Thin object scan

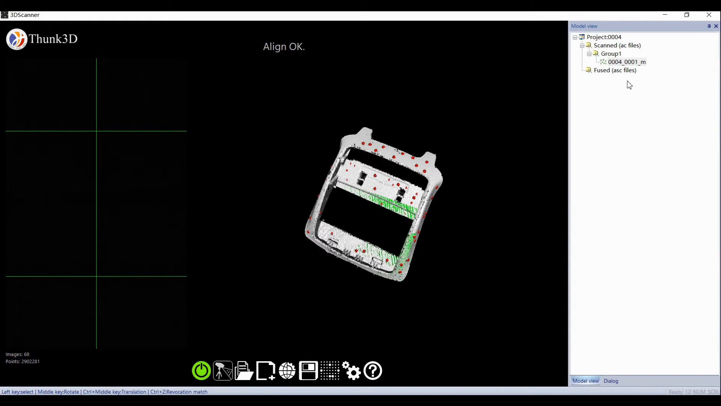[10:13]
Easier this time to finish the whole scan.
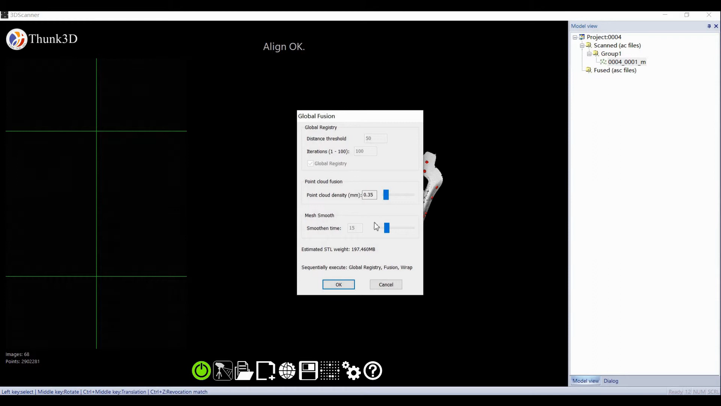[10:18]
When we select data, I right-click to generate data.
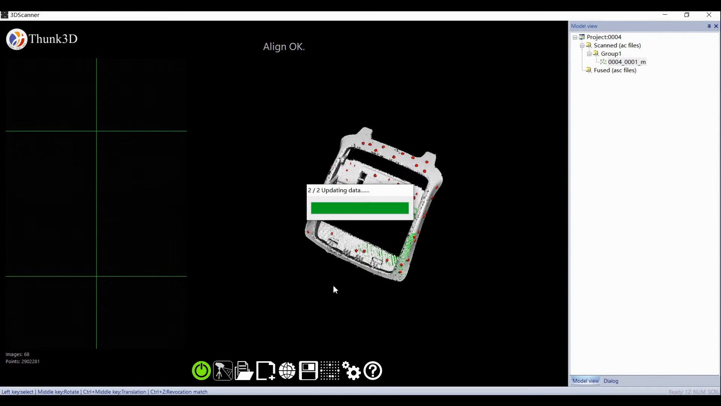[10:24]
Only two steps required and globe register was logged. Yes, it is a frame alignment made for.
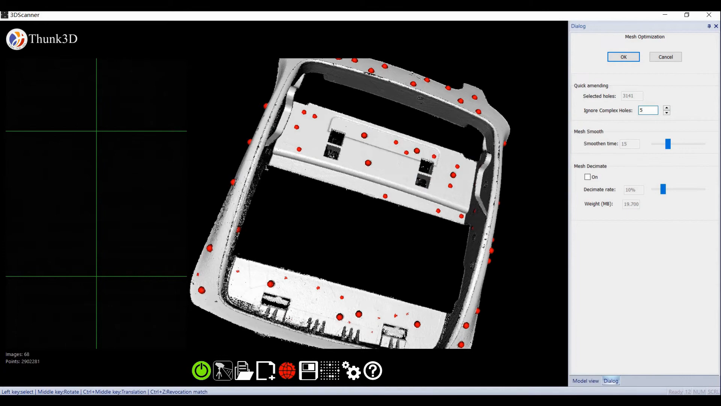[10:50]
Then we select raw data and refine it. Actually, the target has been sprayed and its original edge is also not polished, so we take the edge noise objectively.